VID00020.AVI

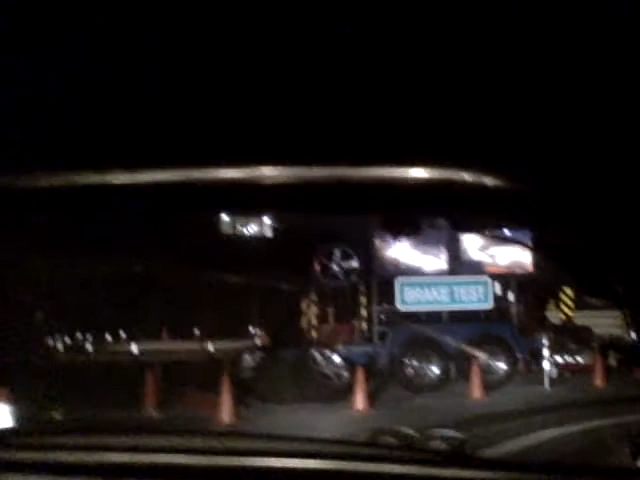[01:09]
Now, you see how ABS lets you keep control of the vehicle while braking?